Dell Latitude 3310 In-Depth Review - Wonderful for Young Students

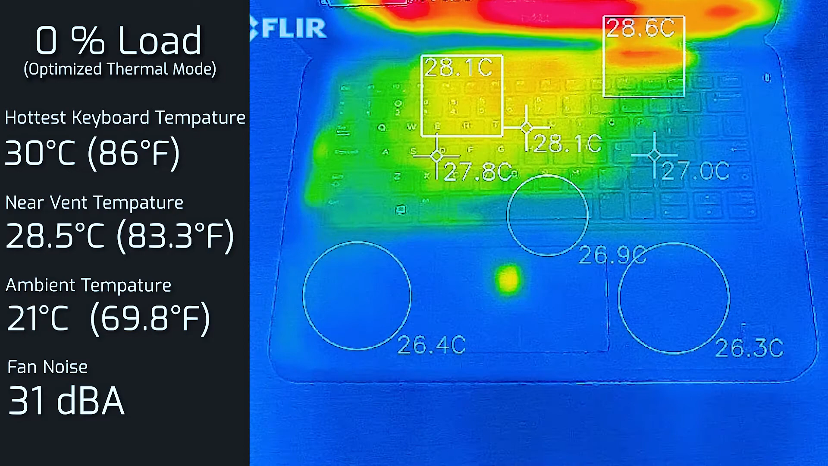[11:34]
At its hottest point, with the fan noise at 31 decibels. Then I put the computer on 20% load, so this is what you would be expecting for average use. So tasks like office productivity work, streaming videos, and surfing the web. And the hottest area of the keyboard measured in at 43 degrees Celsius, and the fan noise had a maximum of 34 decibels. Then I put the computer on 50% load,
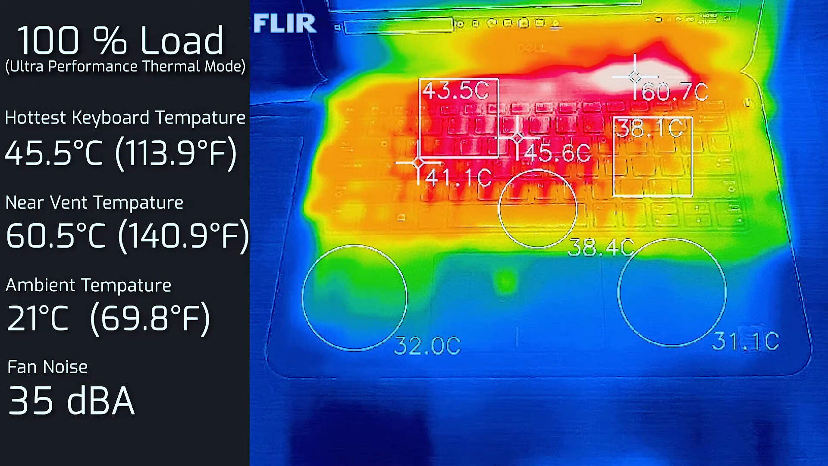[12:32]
Now, this was in optimized mode. Now, I did play with the power settings on the power manager, and I did put it in ultra performance mode, and it pretty much made no difference at all. So it was still at 45.5 degrees Celsius at its hotness, and still the fan noise was still at 35 decibels. Now, I did also measure the bottom end of the back cover, and it measured at a maximum of 57 degrees Celsius. So that's actually quite hot, so I would definitely not recommend this laptop to be sitting on your lap. I don't actually recommend any laptop to be sitting on your lap at all. Definitely have a surface in between, so this thing can rest on if you're going to put this on your lap, or else you could actually get quite heated up and cause some damage.
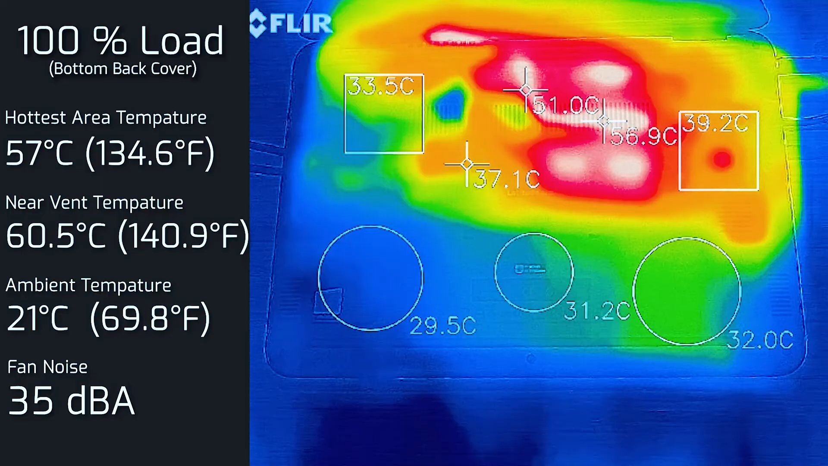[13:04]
Now, this computer does get a little bit hot, and I've got to also say with the fan noise at 35 decibels, it's not crazy loud,